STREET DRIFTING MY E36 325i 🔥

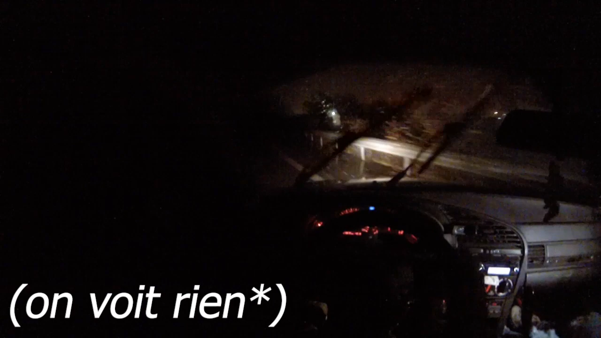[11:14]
ça fait flipper. Oh, oh putain.
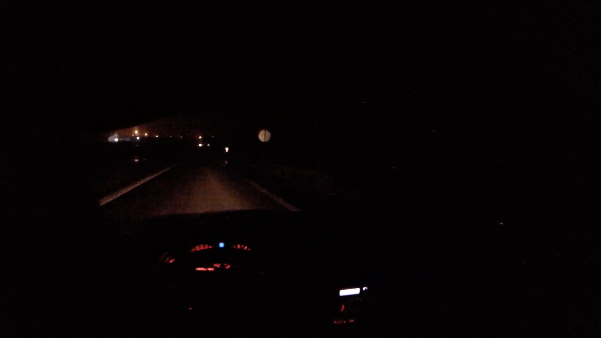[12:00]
Putain. Rien qu'à y penser, c'était vraiment un truc de ouf. Eh, la nuit, c'est impressionnant. Mais avec le virage, il fait mal. Ouais, déjà, le virage est méchant. Bah là, en glisse, on prend la taille de tout le virage. Hein. La voiture, elle prend. Y a plus de place devant ni derrière, en fait. T'as vu comment on est collé à la rambarde déjà devant? Un truc de malade. Je vais accélérer pour que tu vois ce que ça fait.
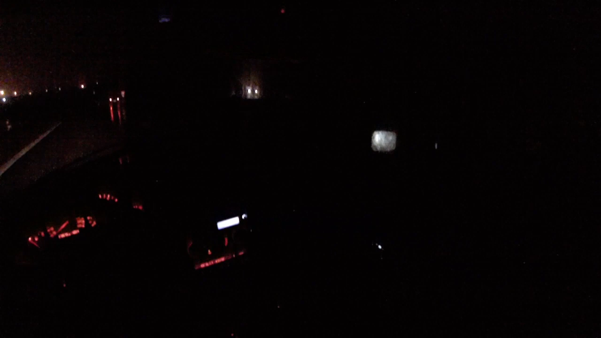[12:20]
T'es prêt? Oh putain, ça va vite hein. Des sorties comme ça fait plaisir. Surtout que je suis content de les faire avec vous parce que vous êtes jamais monté dans la BM, tu vois. Ah ouais, non, ouais. C'est ça qui fait plaisir. Ça braque là.